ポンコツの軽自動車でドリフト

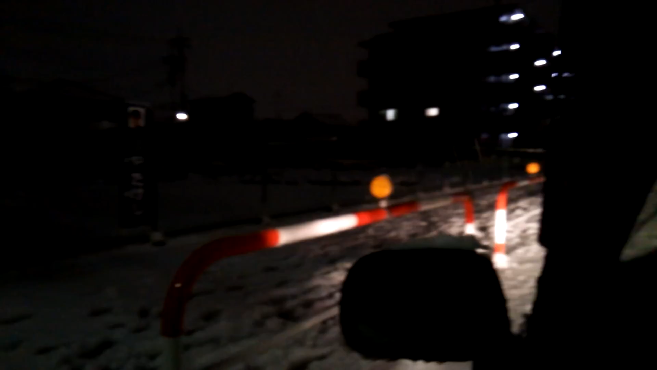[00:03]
まあ、前の分早速ハマったよ。 うわ、 やっと。